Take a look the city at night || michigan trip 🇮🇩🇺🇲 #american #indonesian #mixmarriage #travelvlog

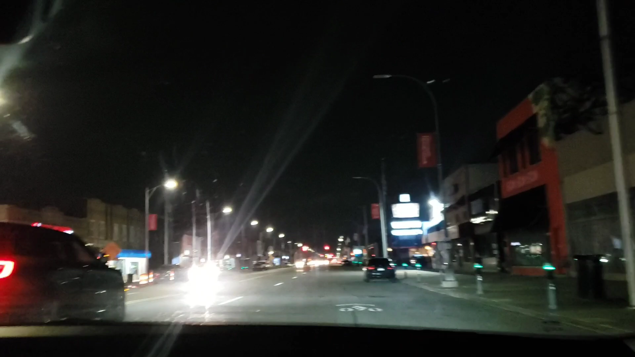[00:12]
Yeah. Islamic Center of Hamtramck, House of Wings. Is this halal? Yep, everything is halal, man. Everything halal. Another restaurant here.
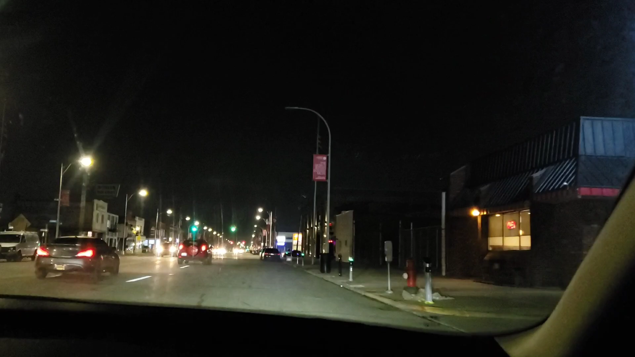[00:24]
Also, they still have the seats. Okay, they can't run everybody away. So they still have the seats, man. Yeah. Who told you about that? My cousin. What's coming soon? I have something coming soon. Laundry. Oh, nice. That's good, man. Yeah. Look, it's helping business. This one is really good. See the captain and check? Fish and chicken. Oh, really good, man.
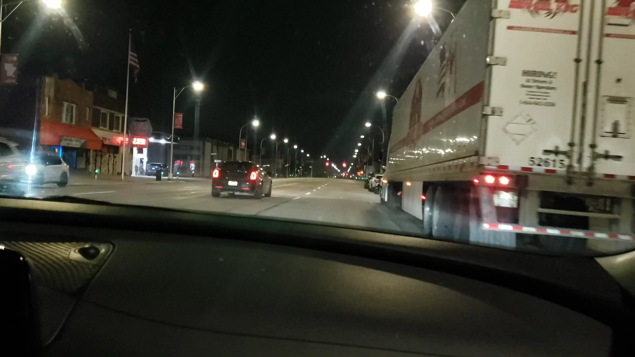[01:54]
Mm-hmm. What's this? Building. Amar. After we pass this, then it just comes out of Detroit.
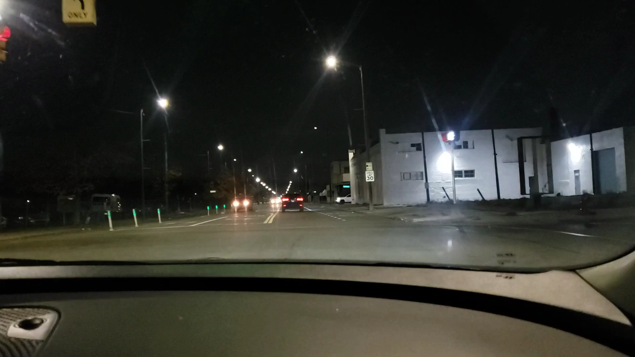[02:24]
And the autobus are just, they don't go too far, they just stop there. My father used to. Yeah, masjid every corner.
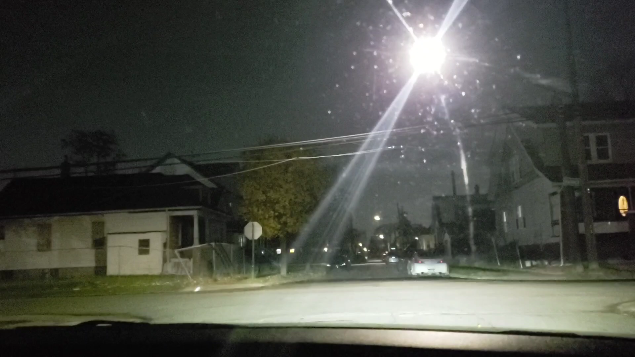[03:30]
This is not church. You don't know about that? Look at these houses. Well, you know what? I'm sorry. It's not a church. I told you. Muslim family. Something. Oh, this is what Ali. Yeah, he does. Oh, this guy got my mother married. See? With Abu? Yeah.
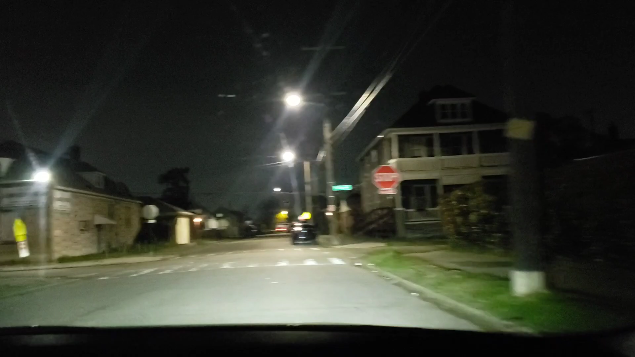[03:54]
Mm-hmm. Check Ali. And also, he works here too. Abu is this? Came here and got married.
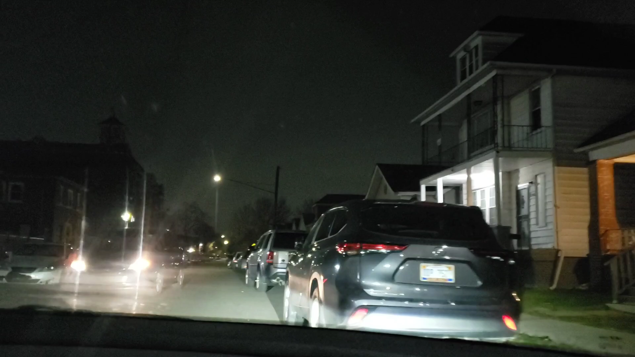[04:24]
This is madrasa and also masjid too. Look at this. Yeah, they park their car on the road. They don't have garage. They're coming from masjid. Yeah, this is masjid. Right here. Oh, it was church? Yeah, we bought it. Oh.
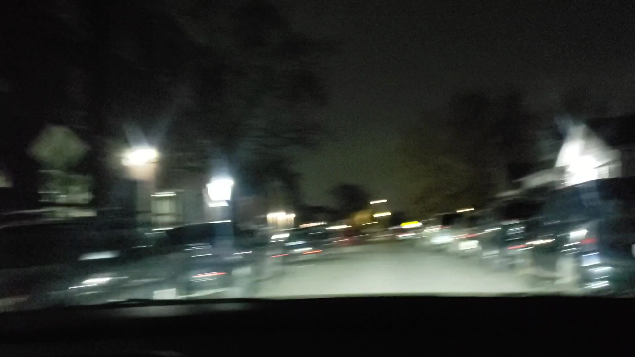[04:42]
Mm-hmm. It's the masjid here. Everybody comes for salah. It's also masjid?
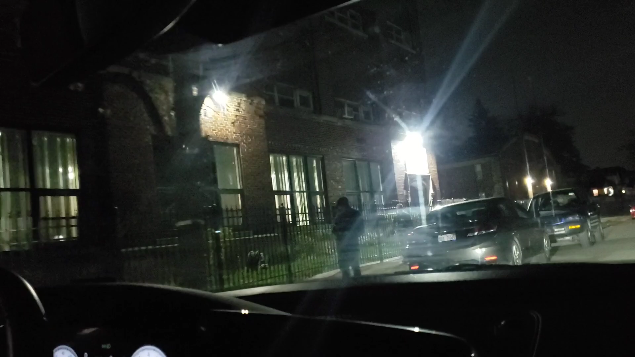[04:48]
Right here. Masjid. Al-Falah. Falah. Mr. Falah.
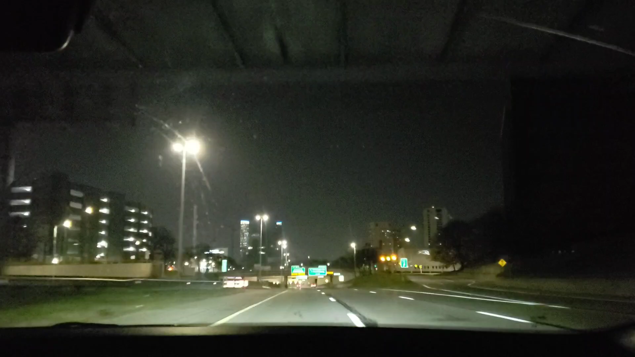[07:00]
City, okay. Okay. Canada is over there. Welcome to Canada. That's Canada over there.
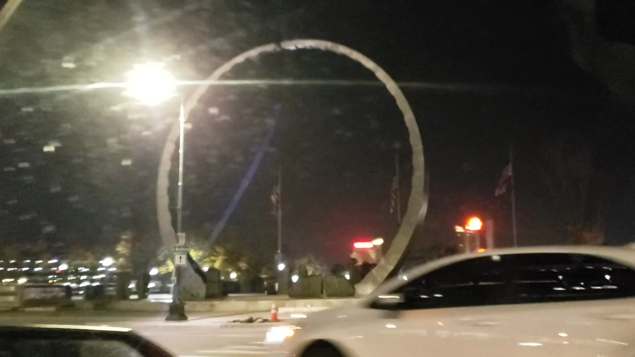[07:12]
That's Canada. Is that is it Canada right there?
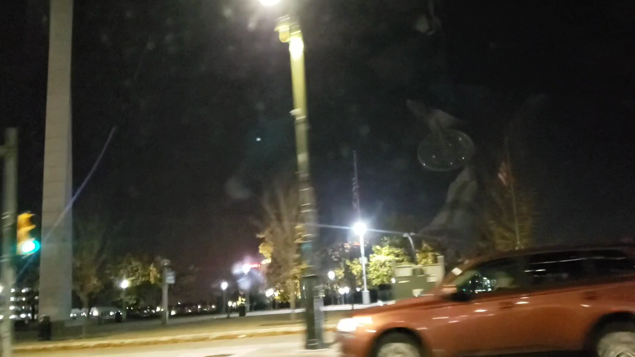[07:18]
On the other side. It is. Wow, so close. Yeah.
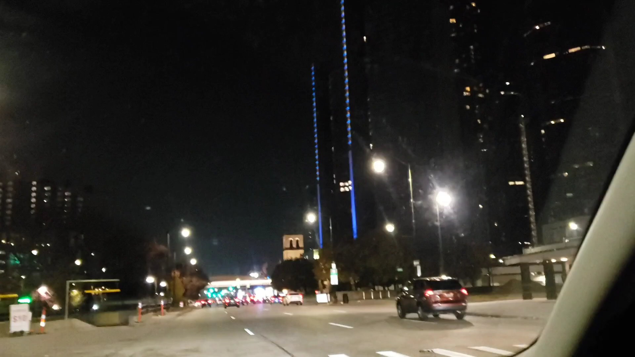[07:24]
So I was joking, but actually seriously, see this is the border right there. Everyone's turning. Everybody turning there, they're going to Canada back. And those are all Canadians. Look, they're going back to Canada.
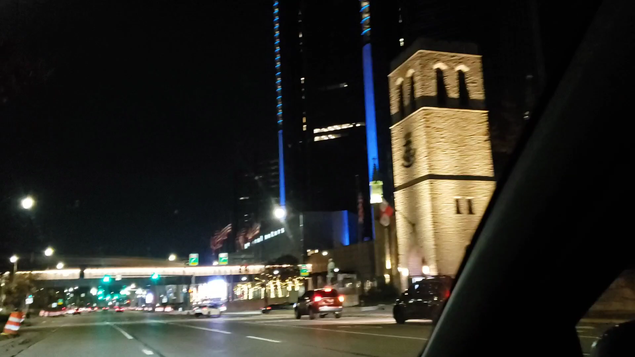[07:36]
Oh yeah, look at that lake. Now they're going.